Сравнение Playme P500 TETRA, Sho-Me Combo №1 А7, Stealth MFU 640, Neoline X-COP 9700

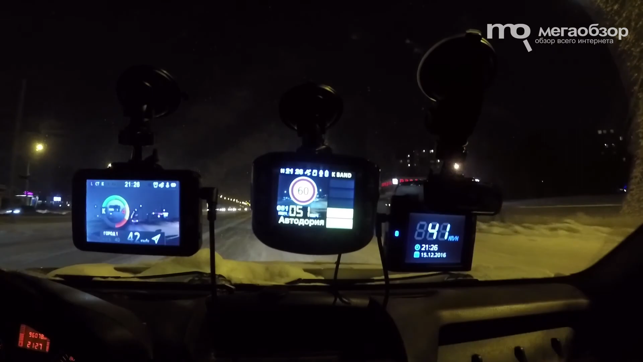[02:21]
Управление тут сенсорное. Оно удобнее, чем классический подход с кнопками. Playme MP500 Tetra в этой четверке самая компактная.
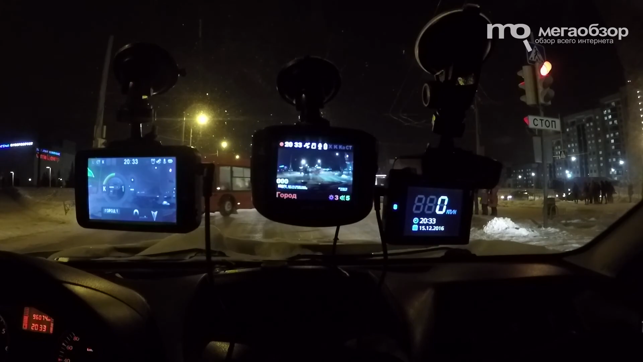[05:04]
И, собственно, во время заездов определяем проблемные участки. И отмечаем дистанцию до комплексов, которые установлены на этих участках. Если говорить про активный диапазон, то на Криз и Визир реагировали все четыре одинаково. Расстояние достаточно для коррекции скоростного режима. Сложнее всего детектирование идет для комплекса Амата. Пропуски по ней были замечены у Neuline XCOP 9700. Периодические пропуски были у Playme P500 и Xiaomi Combo 1.